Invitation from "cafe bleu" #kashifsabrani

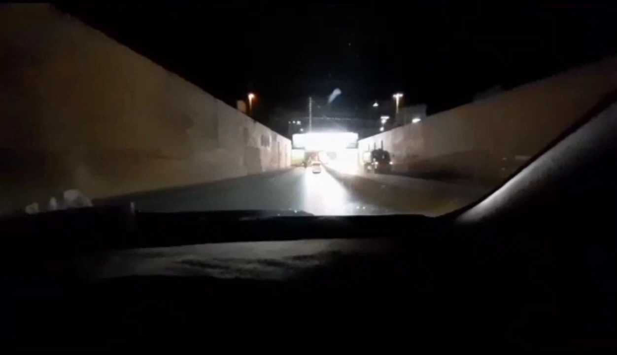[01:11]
क्लिफ्टन के अंडरवे पास में अभी क्रॉस कर रहा हूँ और डिफेंस की तरफ जा रहा हूँ जहाँ से मुझे इन्विटेशन आया है।